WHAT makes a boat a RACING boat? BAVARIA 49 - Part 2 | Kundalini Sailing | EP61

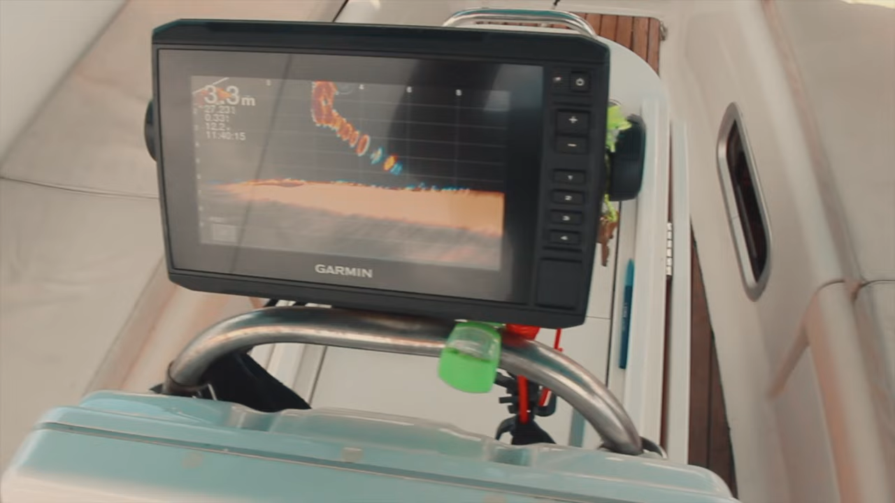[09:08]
Ami esetleg még érdekes, van itt egy előrenéző szonár,
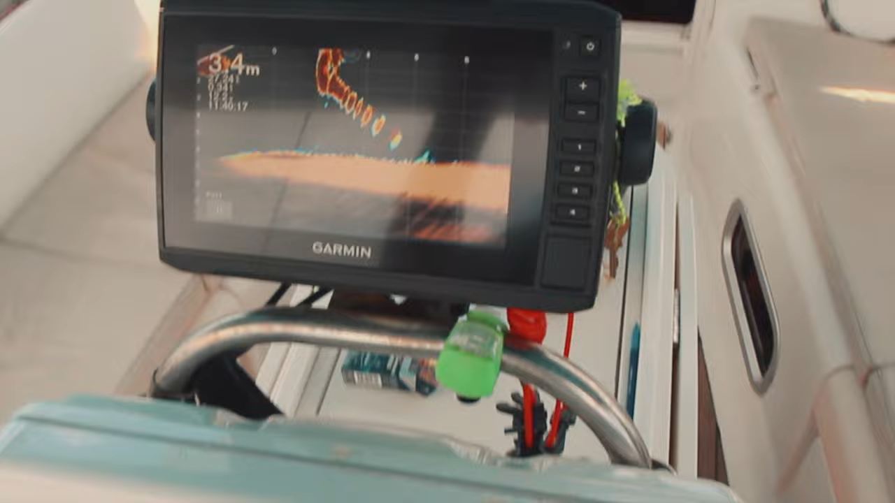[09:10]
ez leginkább olyan ismeretlen, sekélyebb vizeken, ahol ugye nem vagy biztos abban,
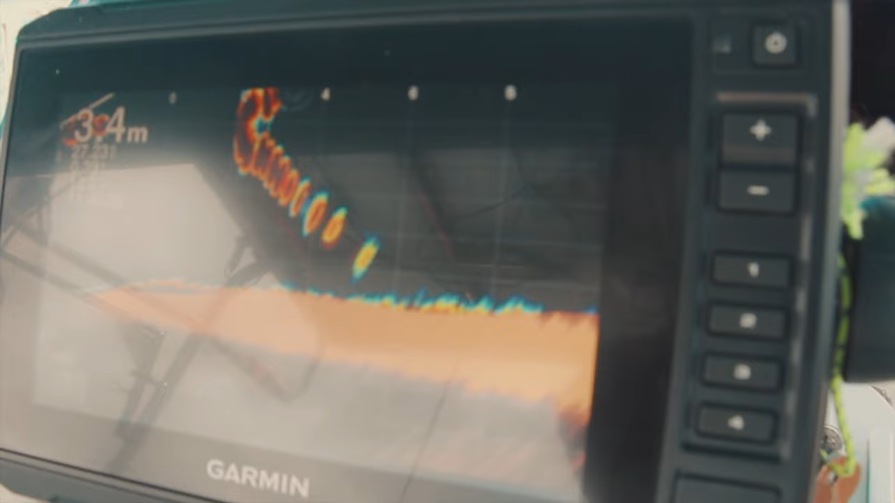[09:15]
hogy a térkép esetleg biztos, főleg itt a Karibon, hogy a kitűzés nem 15 éve nem változott, és közben alánőtt a korall,